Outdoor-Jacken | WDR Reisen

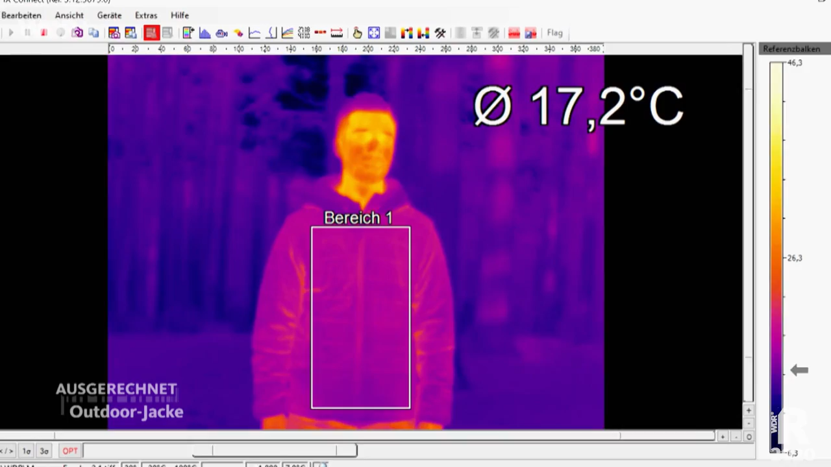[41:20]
Weil die gelbe Jacke dicker als die blaue Jacke ist, wird es Daniel wärmer. Das würde jetzt eher dafür sprechen, dass du eben mehr schwitzt in der Jacke und dass halt mehr rausgeht, weil die Jacke ja gut durchlässt.